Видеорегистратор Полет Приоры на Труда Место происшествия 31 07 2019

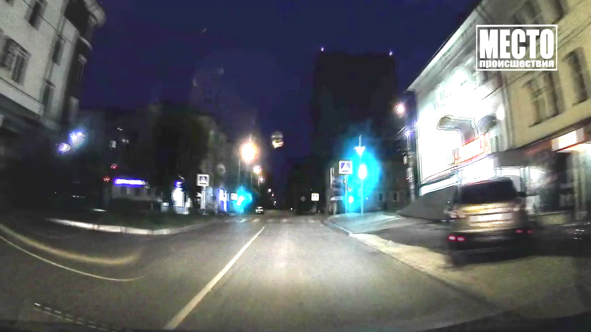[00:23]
На улице Труда водитель Приоры пошел на обгоны. На перекрестке с улицы Ленина подлетел. По словам автора Видео, на улице Ленина уровень асфальта намного выше, чем на Труда. Поэтому получился мини-трамплин, о котором, скорее всего, не знал гонщик на Приоре. На улице Московской водитель Пола выезжал задним ходом и не заметил машину с камерой.